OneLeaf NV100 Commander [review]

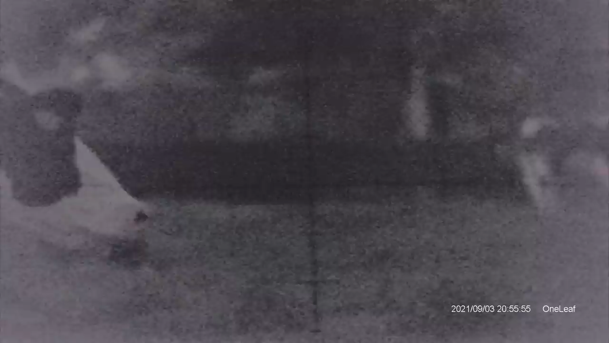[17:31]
I've got the Immersive Optics 5-30. And it's not exactly dark. We're in a field but there's cows. And we have the IR switched off. And you can just about make it out. There are some street lights around.
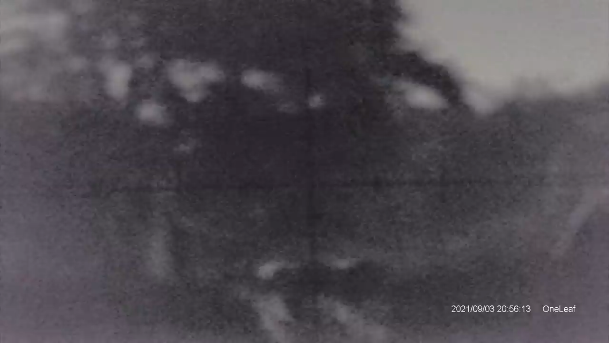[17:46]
But it isn't your typical hunting type of weather. What we're going to do is we're going to switch the IR on.
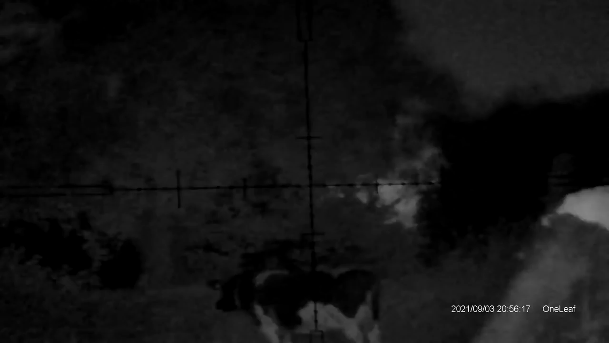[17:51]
So we'll just press and hold. And we've got the IR on now. So these cows in front of me are around about 40 to 50 yards. And we can scroll around.
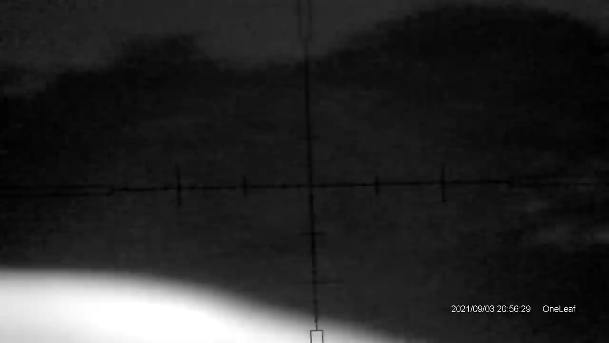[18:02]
And we can sort of start looking at it. And we're at IR level 1. And we'll just readjust the focus on here on the parallax.
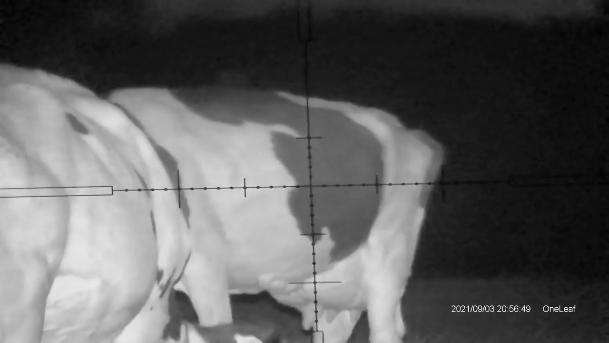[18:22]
And what we can do is increase the IR.
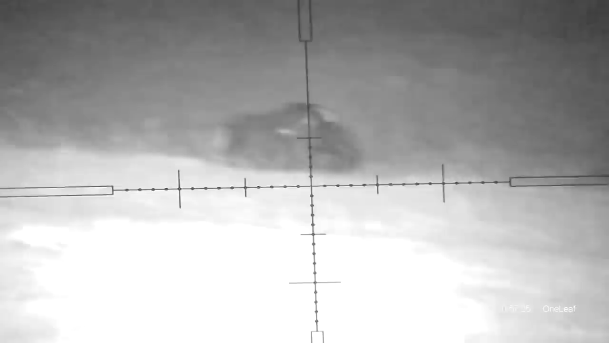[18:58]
I'm looking down the field here now. And I'm looking at that cow there out there. And I know this field pretty well. I know that's another 200 yards easily. And we'll just put the IR levels down a little bit here. While we've got it.
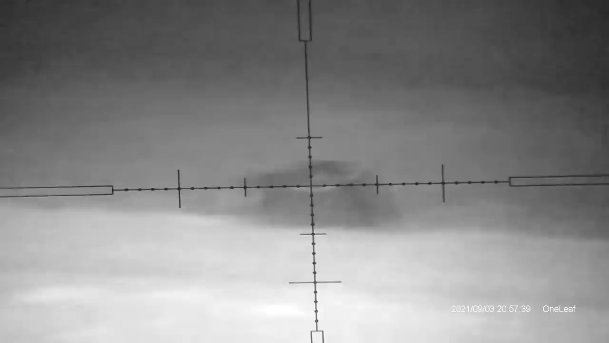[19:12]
So that's at zero. That's at the lowest.
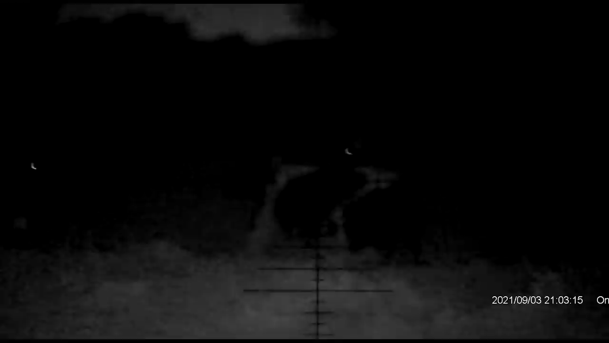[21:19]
7 or 8 times zoom with the IR switched off. Now I'm trying to focus on a cow.
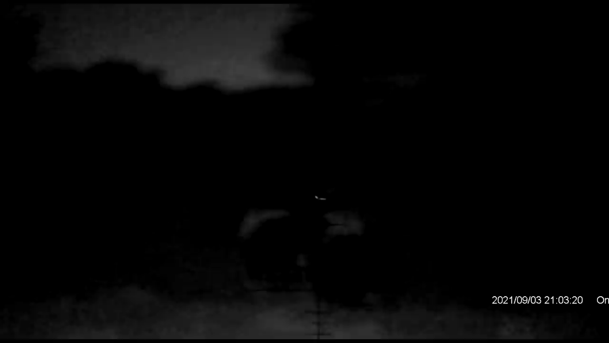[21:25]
That's probably 200 yards away. I'm going to switch the IR on and see how we do.
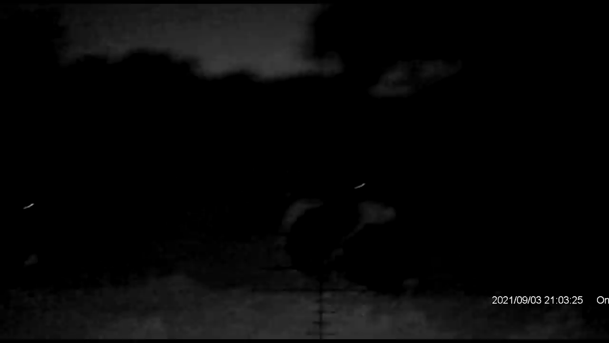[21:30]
So just got to find the button in the middle of the night. IR switched on.
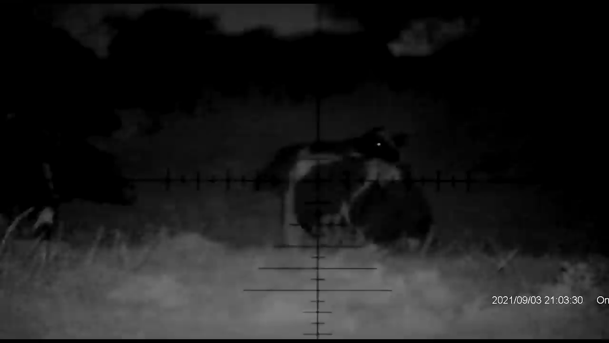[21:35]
And that's level one. I'm just going to zoom in a little bit to this cow.
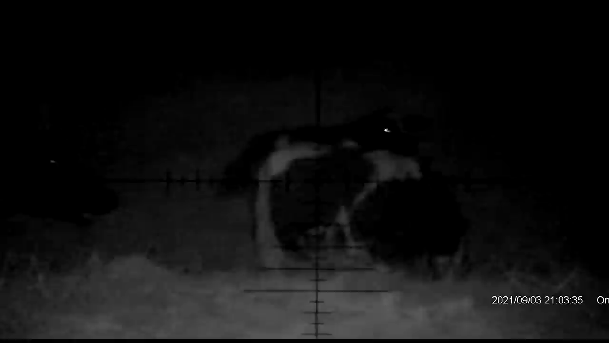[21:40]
Probably up to about 10 times zoom equivalent to the immersive optic scope.
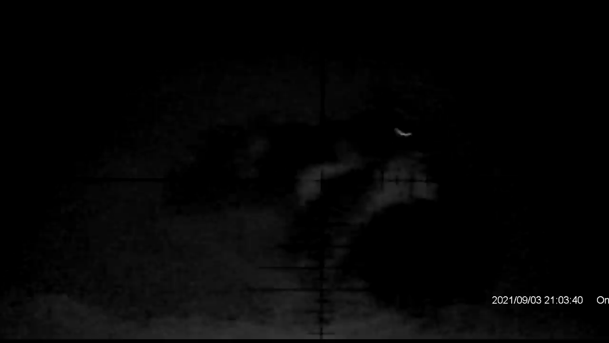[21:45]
And we'll put a bit of focus level on it as well.
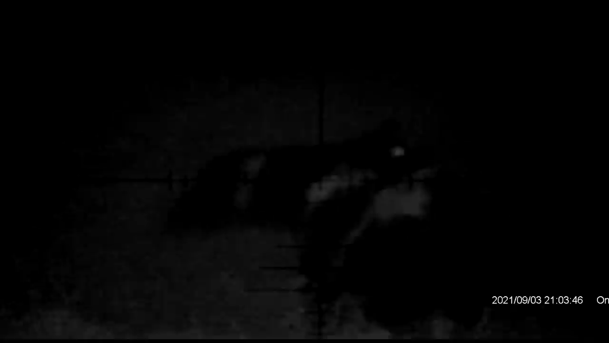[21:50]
And immediately I can see there is a big difference here.
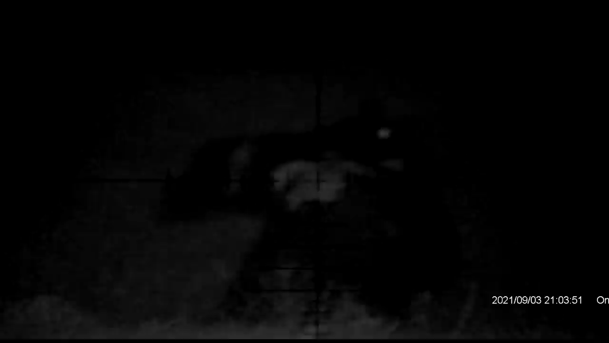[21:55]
You know with the immersive optics it's got such more light gathering capability with the big objective lens.
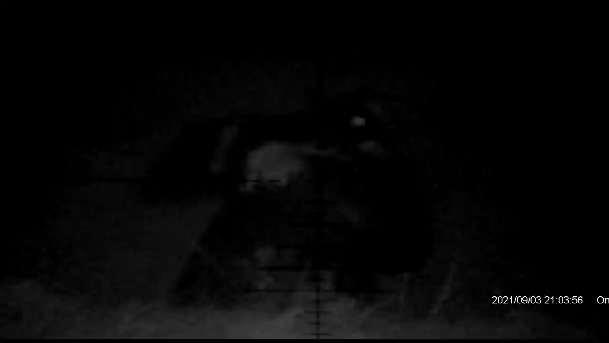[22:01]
So let's just try to increase the IR on this. So we're knocking this IR all the way up.
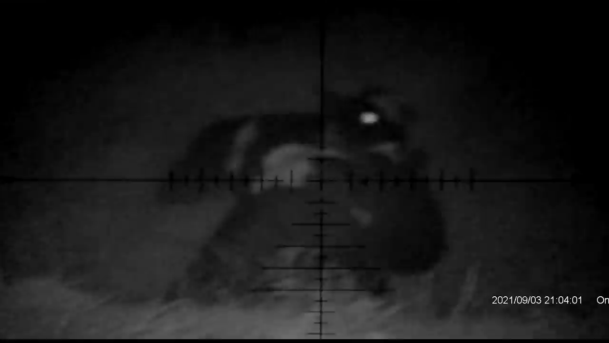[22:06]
Okay so now we're sort of like getting a good representation of what's going on here.
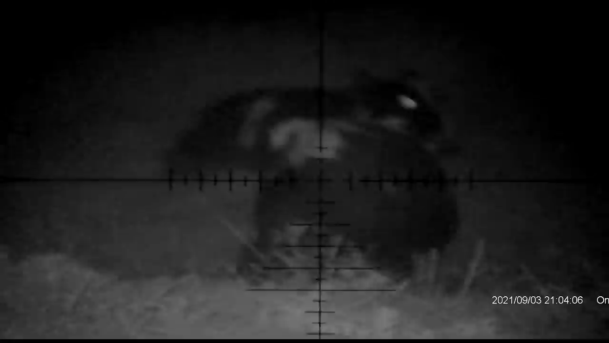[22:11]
And again I'm just playing with the parallax on here just to see how it works out.
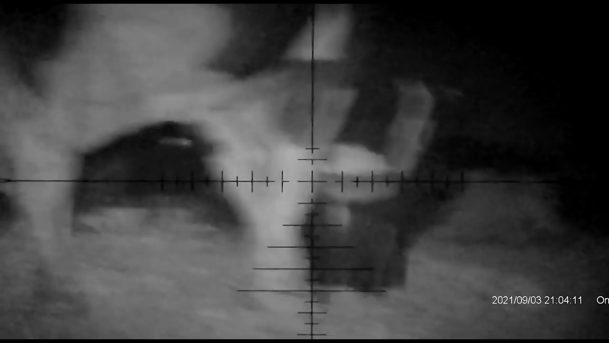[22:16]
But certainly very very good.
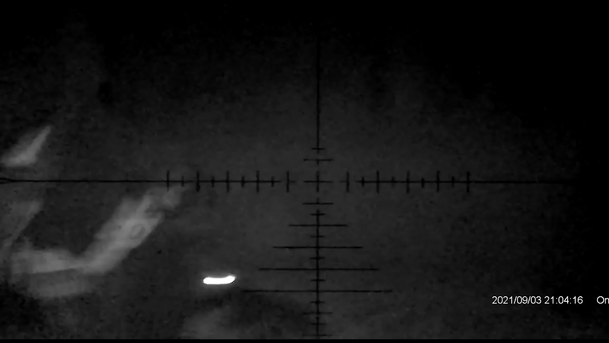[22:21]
It's good quality with your standard type scopes. It does work out very well.
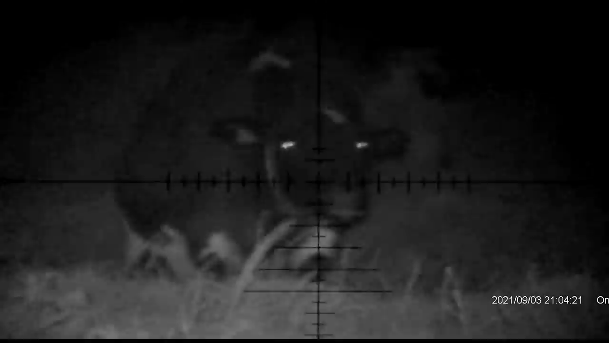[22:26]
But the downside as we all know is that if you do zoom in then you are going to lose field of view.
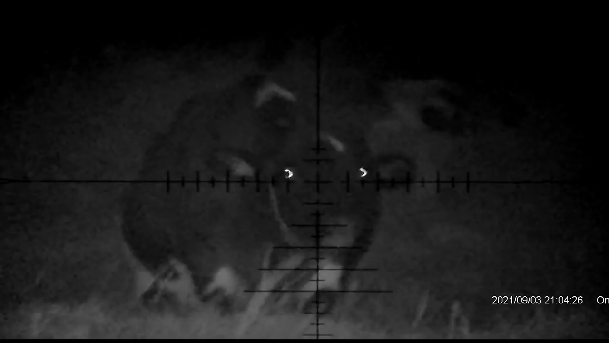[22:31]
Massive field of view and you'll start getting distortions on there.
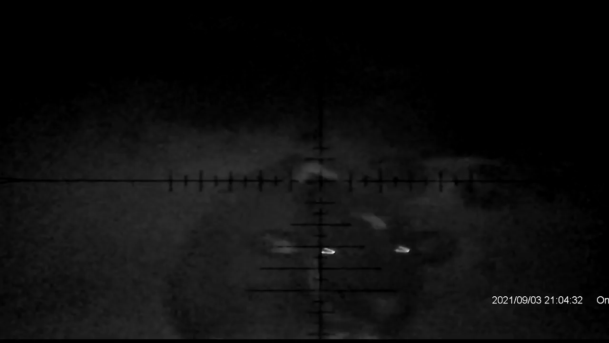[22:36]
So this sort of works really well for normal scopes. You know I'm just going to zoom in a little bit here and just to try and show this. I'm just going to zoom in a bit further.
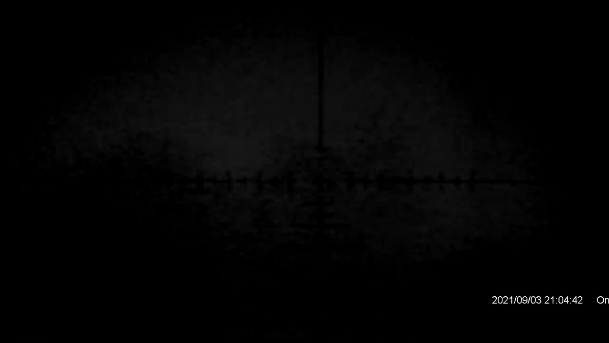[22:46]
And you'll start now to see that you lose the quality out of it.
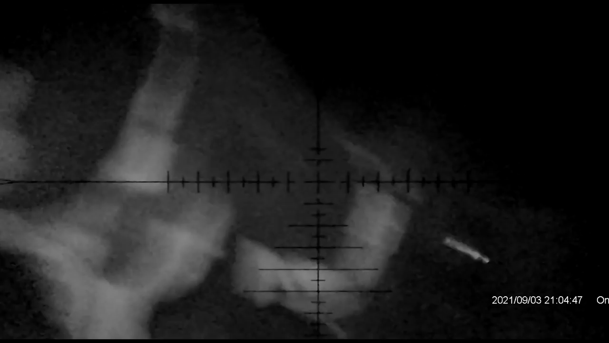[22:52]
You know if you're using big high power optic scopes it's not going to work so well for you.
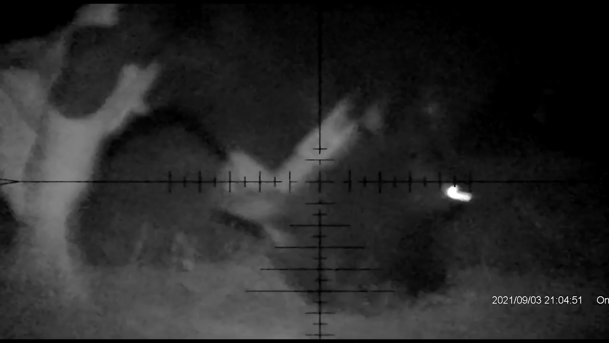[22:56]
Keep around the 4 to 15 times zoom and it works absolutely fantastic.
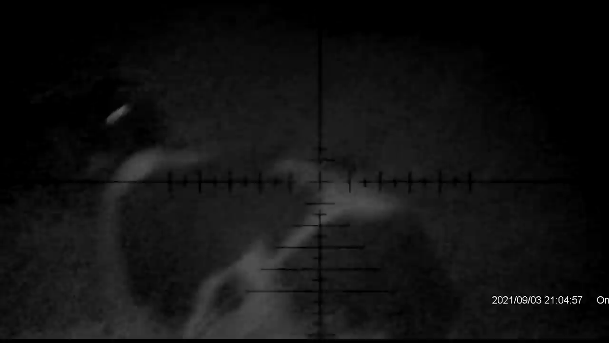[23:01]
The immersive optics after the upper end here it has a much much better optics in it.
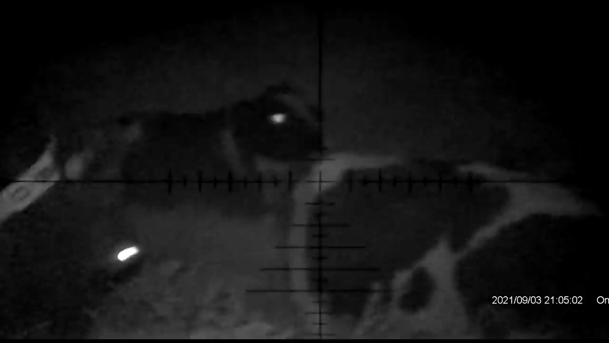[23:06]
And of course it's a fixed zoom as well so you don't have to worry about any of that.
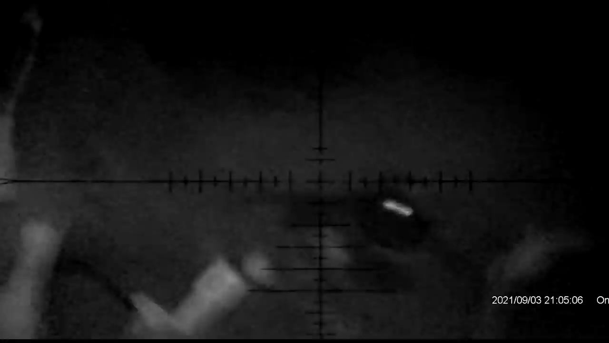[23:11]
And I'm adding a little bit of wobble to this.
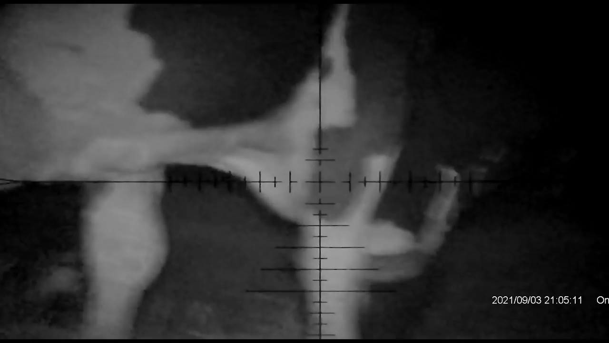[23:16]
But yeah I'm pretty impressed. These carols like I said they're out at ranging between 100 to 300 meters.